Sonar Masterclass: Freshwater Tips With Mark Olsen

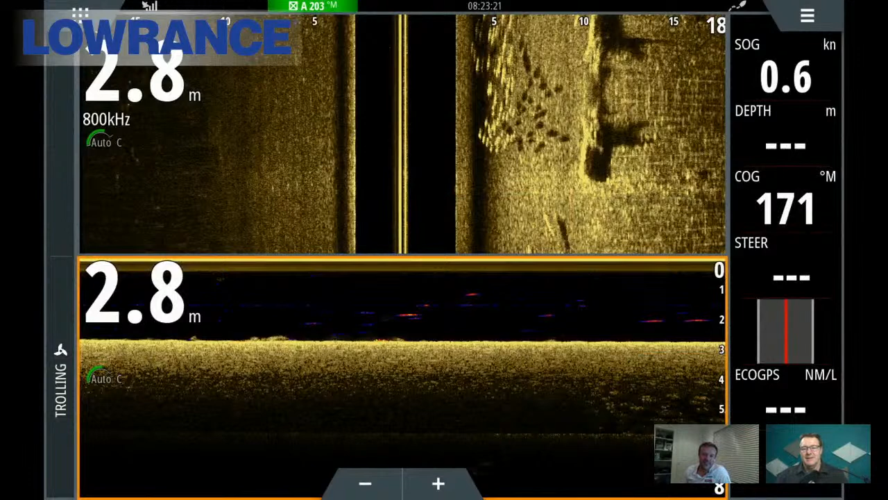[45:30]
On screen: depth 2.8 m, speed 0.6 kn
is that um this is that one i was talking about with the yellow valley another another one from steve steve galvin so that's a really cool example of what a school of fish looks like they're relatively close to the bottom if you um can look at where the shadows and the um the targets are but that's like a really good example of a school of yellow belly that's exactly what you want what you want to see when you're on your um on your side scan driving around um and it's a log out to the right hand side of it as well and it's pretty obvious what that is but that's a lay down there too but i just thought that was a really cool example of
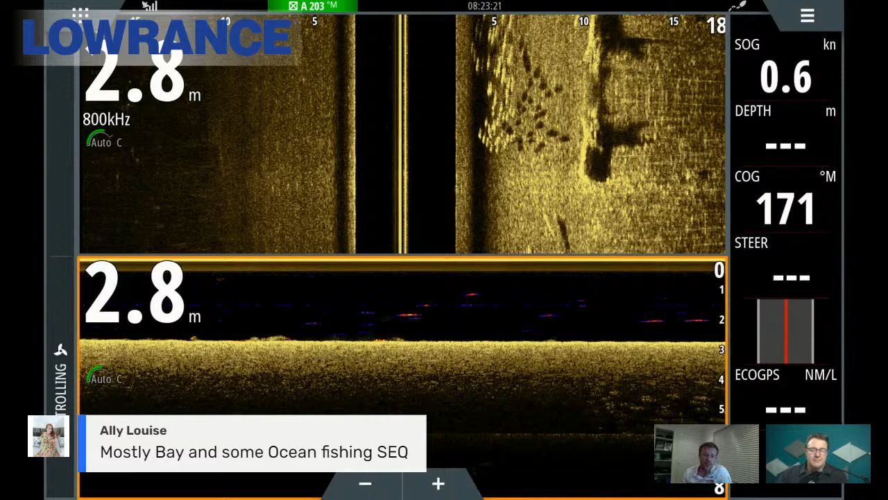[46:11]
On screen: depth 2.8 m, speed 0.6 kn
what people need to be looking out for i mean bass are going to show the same as that jewfish are going to look like that um you know brim uh any of that sort of estuary species they're going to that school up they're going to show up like that so you'll be seeing that on your screen guys uh get to all right so ali's just clarified she's mostly